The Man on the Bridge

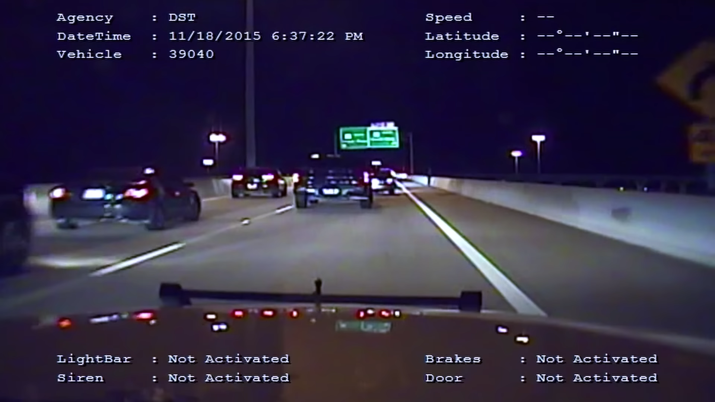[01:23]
And as he sees me approaching, coming up, I turn my rear strobes on to let traffic know I'm slowing down. And this kid just starts kind of walking back up towards a car. So my initial thought is that this kid belongs with that car, and he broke down and was going to start walking off to get help or something. And of course, that turned out to not be the case. I noticed that as this kid is walking back up, he's got a stick in his hand, and it's probably 3 feet long.
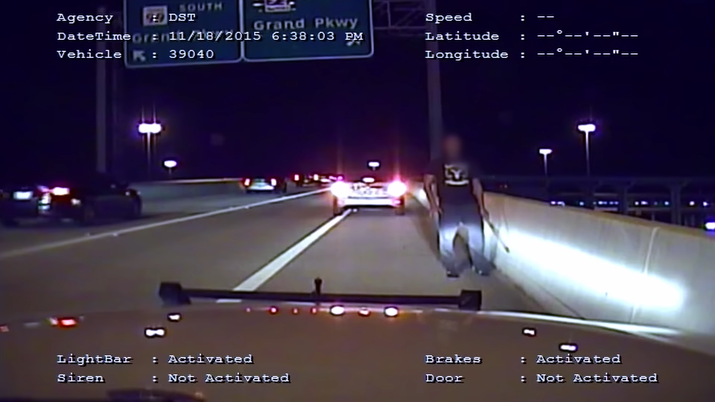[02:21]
and it's just kind of a, you know, hey, what's going on? You know, what do you need help with? And the kid kind of has a freak out moment. And well, which I guess this entire thing had been a freak out moment for him. But he actually jumps up onto that barrier that's just a straight drop off down to the ground and straddles it. And at that point, you know, my first thought is, holy crap, you know, what do I do now?